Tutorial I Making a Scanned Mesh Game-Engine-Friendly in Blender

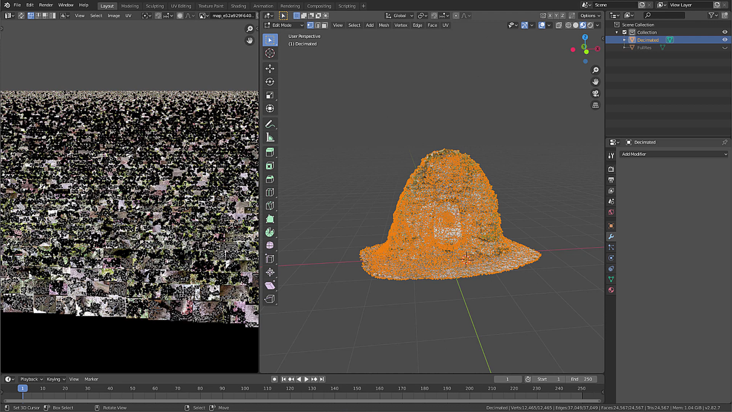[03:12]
That's just not the way you want to unwrap a model. You can take your time unwrapping this by hand. You can do it fairly quickly and it's definitely worth it but for now I'm going to use blender's built-in smart UV project.
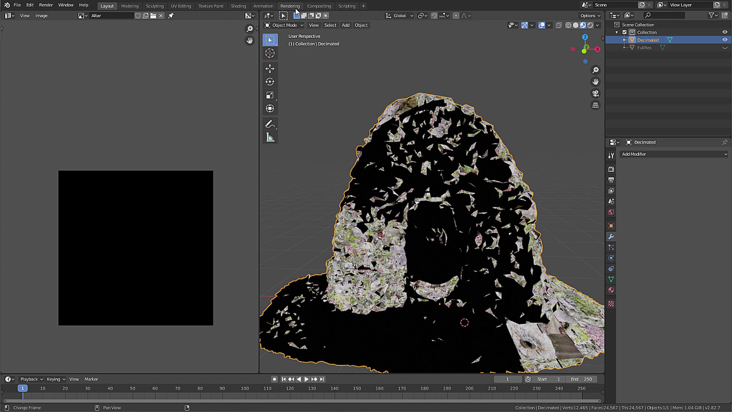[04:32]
There's no direct way to do that to my knowledge but there's an indirect one which works just fine. So let's go over to the compositing options. Click on the full res and choose the shader editor. This is the material that got created by display.land.
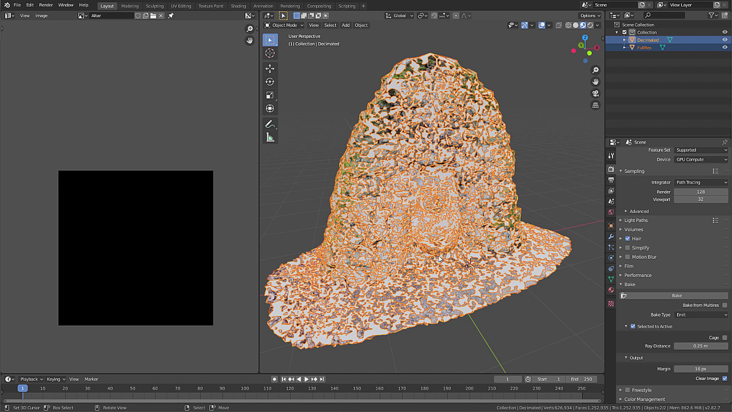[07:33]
make sure that you don't have black spots and that you don't have or any color that gets baked onto a totally wrong position one would be down here because that's one of the shortest distances between two